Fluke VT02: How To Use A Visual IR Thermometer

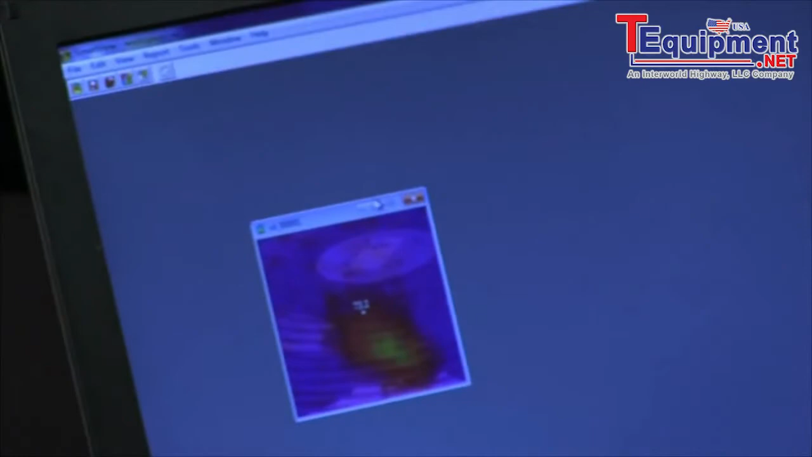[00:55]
open and then double click on that image and there it is. We can double click on the image. It'll bring it up into the analysis window.
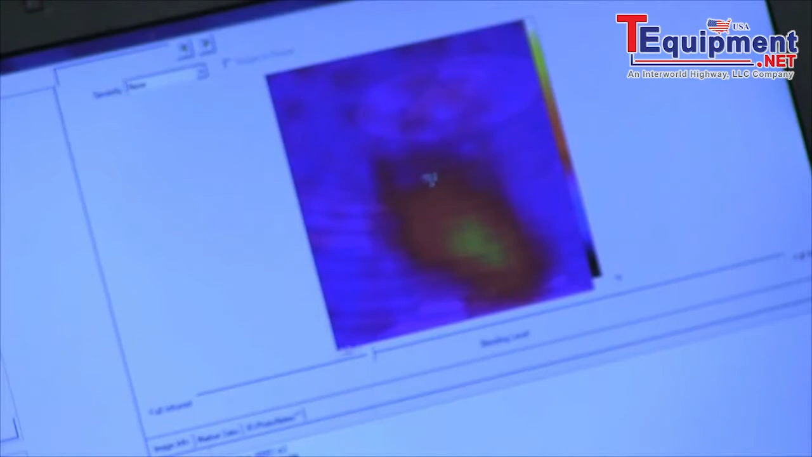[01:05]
We can use the analysis window to do analysis to look at the full
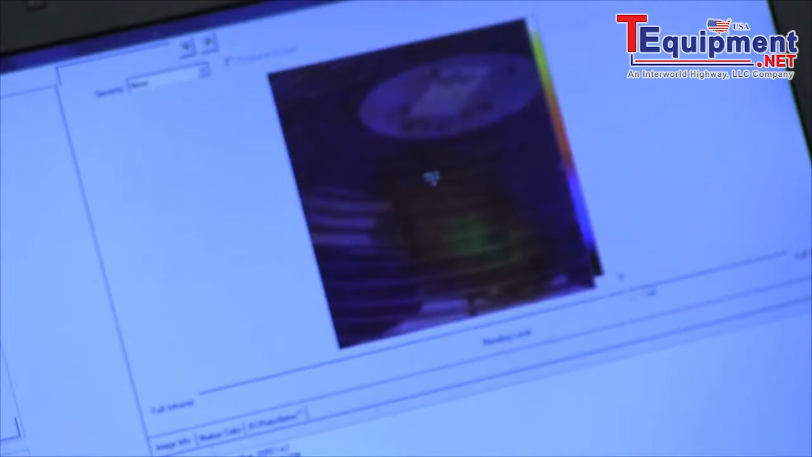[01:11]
thermal and we can blend in temperature map to any extent we want.